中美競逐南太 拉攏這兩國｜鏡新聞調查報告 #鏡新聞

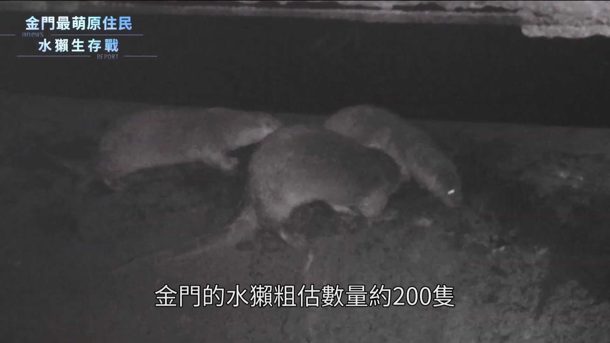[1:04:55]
門的水踏粗估數量約兩百隻在小島上密度之高是世界上十分罕見被列
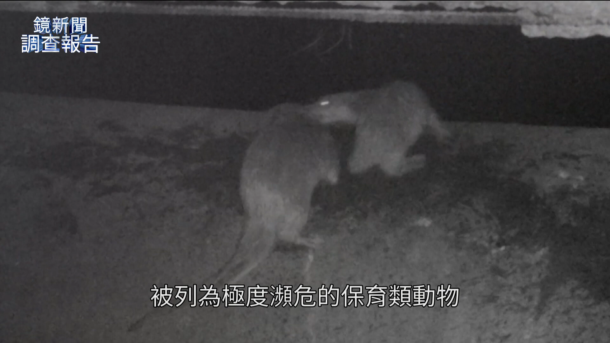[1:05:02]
為極度冰微的保育類動物捕了多少的垃圾這麼多寶
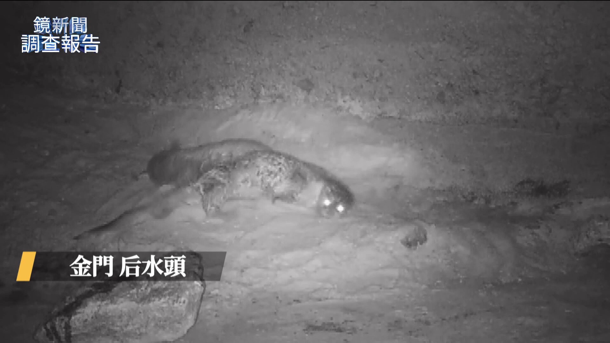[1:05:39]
兩隻水踏在沙地上以下翻滾嬉戏以下抹擦身體可愛的模樣特別陶細莊錫敬老師長期觀測水踏生態他意識到
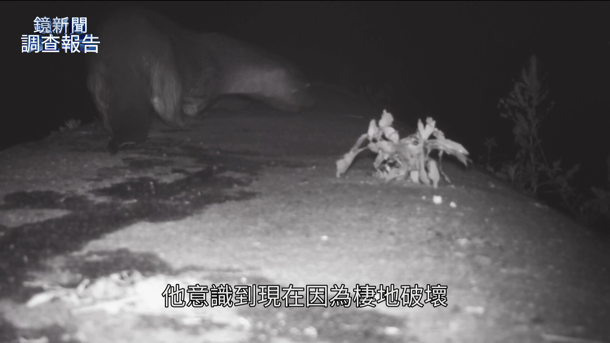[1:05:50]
現在因為棲地破壞陸沙和流浪動物攻擊水踏生存已經來到終局之戰解除沙地震入之後這個大量的開發大型的
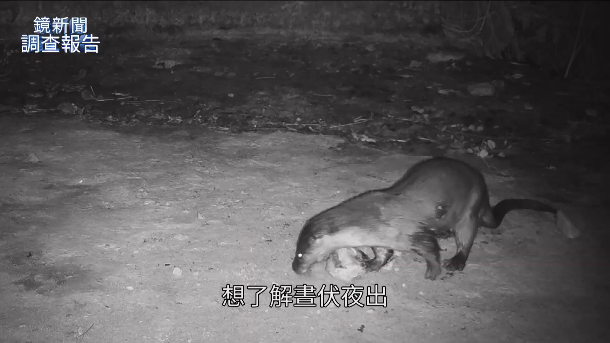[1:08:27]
想瞭解咒服夜出數量稀少的水踏可以透過排儀的收集和分析來了解他們的習性這
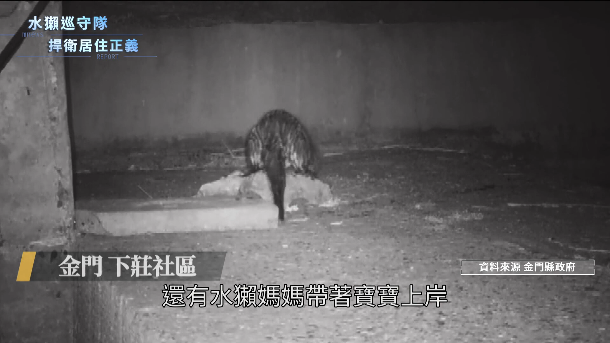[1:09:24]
在夏莊社區還有水踏媽媽帶著寶寶上岸媽媽在石頭上留下排儀寶寶也跟著有樣雪樣一聽
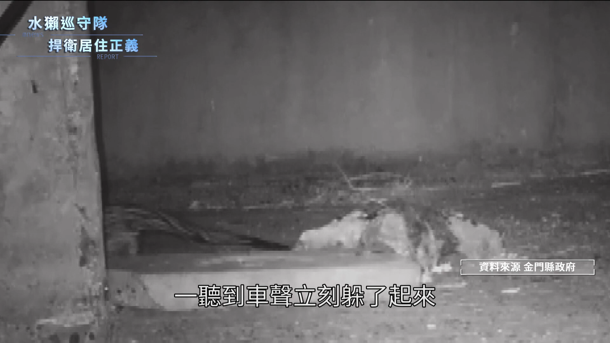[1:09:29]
到車身立刻躲了起來直
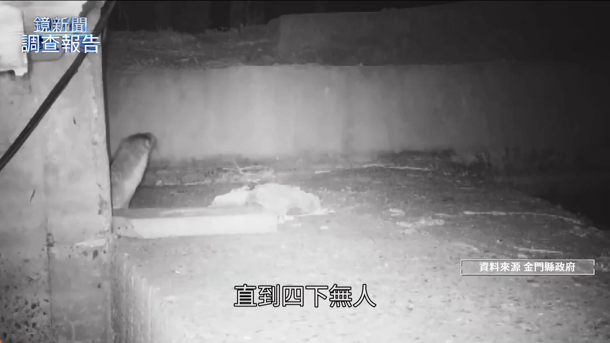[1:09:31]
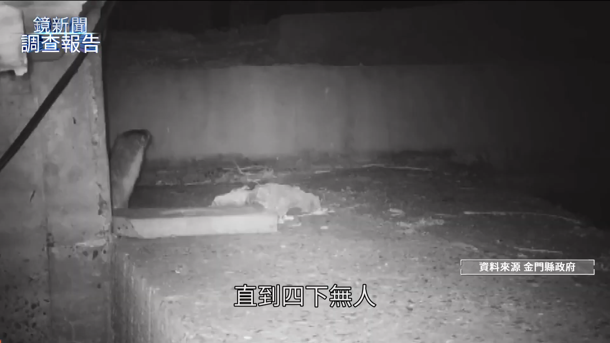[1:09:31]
到四下無人才又迅速躲回巢穴在還來得及阻止水踏滅絕之前
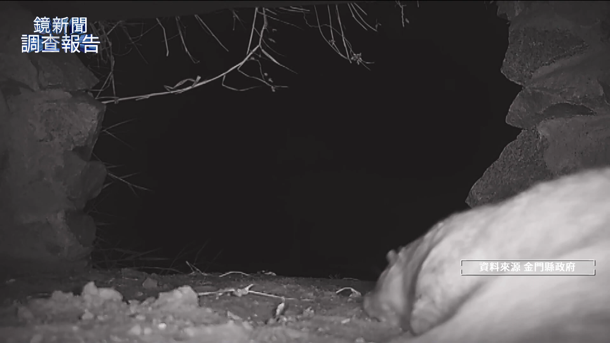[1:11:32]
紅外線感應自動相機拍下了水踏在人造的實地休息區裡打滾玩耍在沙地裡到處磨蹭水踏留下了無憂的身影在採樣調查結束後我們跟著研究人員來到中興大學採檢樣本